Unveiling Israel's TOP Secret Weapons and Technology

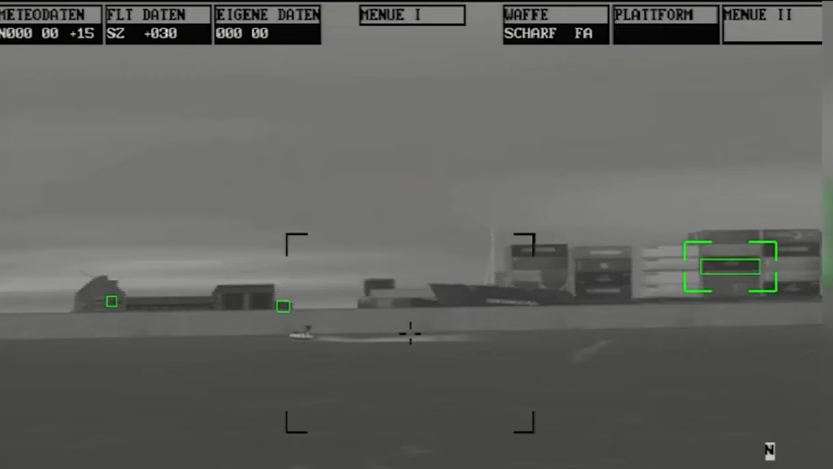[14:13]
This weapon boasts new sensors, enabling it to independently acquire targets with lightning speed, engaging opponents before they have a chance to react.